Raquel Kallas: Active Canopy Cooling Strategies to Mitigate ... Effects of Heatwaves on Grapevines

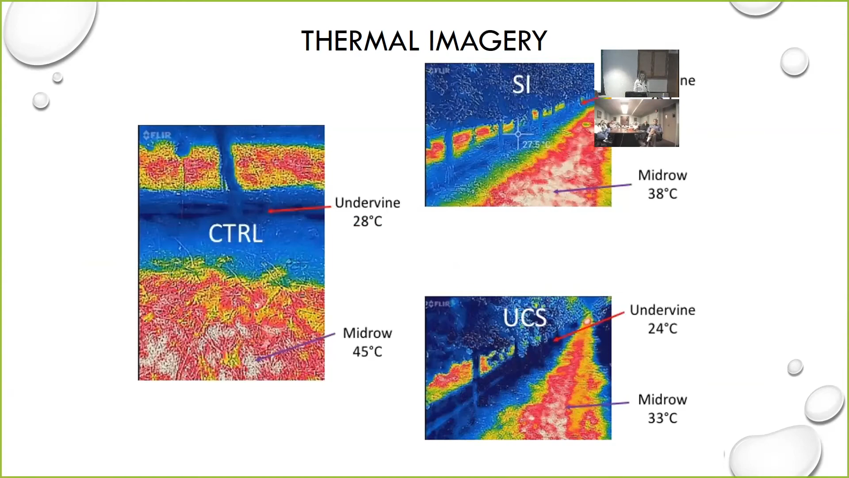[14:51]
But it was coolest in the under canopy sprinklers at 33. And the same trend is happening under the vine as well. So now we will go into the soil and plant water status.